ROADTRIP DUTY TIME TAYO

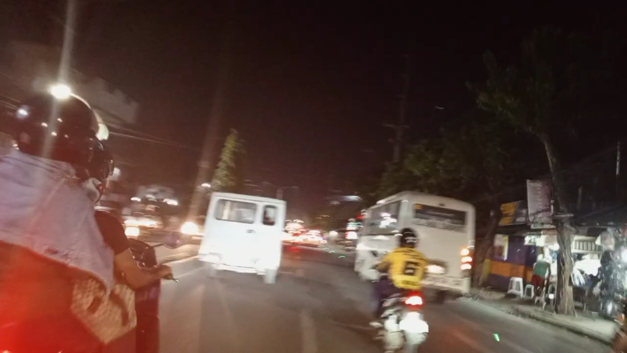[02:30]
At yan, so medyo moderate lang yung traffic natin ngayon, guys.
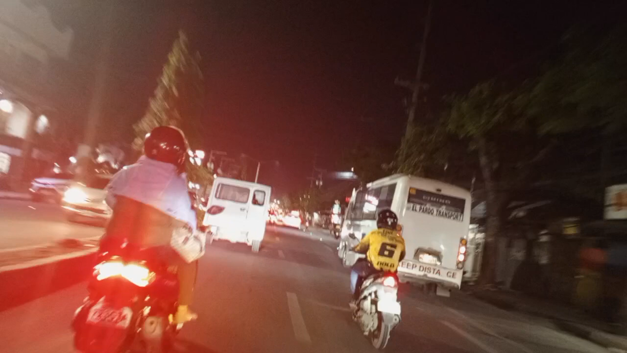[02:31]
Hindi talaga na, hindi talaga traffic. So ayun, so yan, sana all are here. So
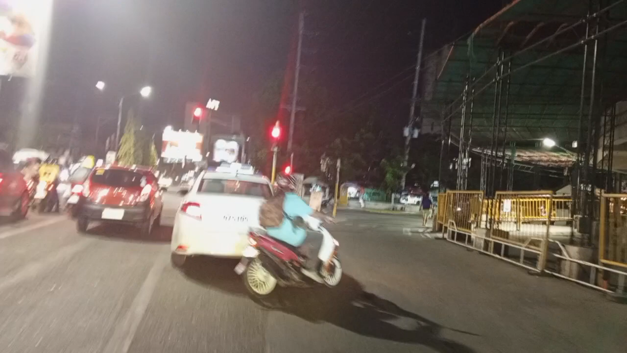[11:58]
approaching into South Bus Terminal, Cebu South Bus Terminal.